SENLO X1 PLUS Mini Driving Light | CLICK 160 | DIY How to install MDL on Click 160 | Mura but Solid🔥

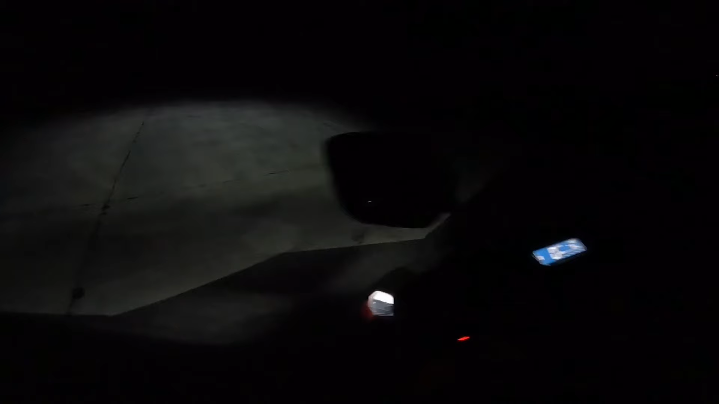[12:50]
bagong gawa natin mga kamister na mdl at saka horn at saka hazard switch hazard light mga kamister so unahin po natin yung hazard switch mga kamister dito po natin nilagay ayan
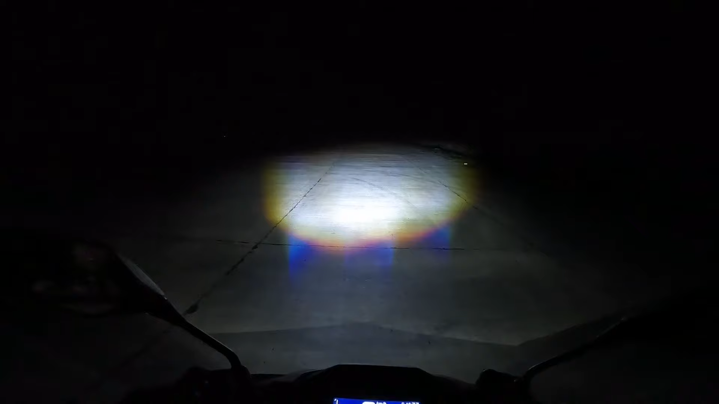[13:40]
ayan and then high beam alright
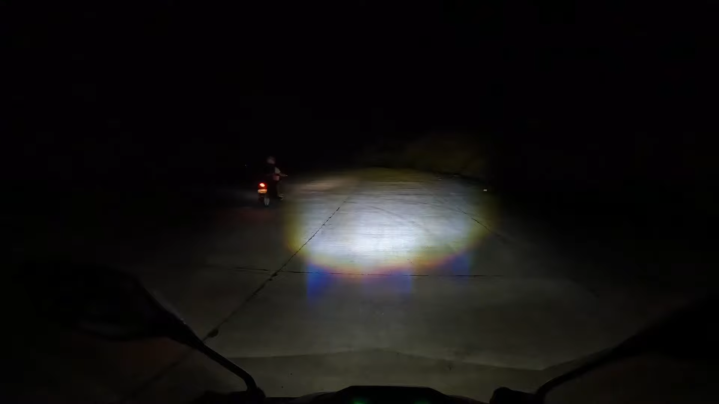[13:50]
so tutunuhin natin ito mga kamister i-adjust natin sya kasi medyo mababa yung buga nya so papataasan natin konti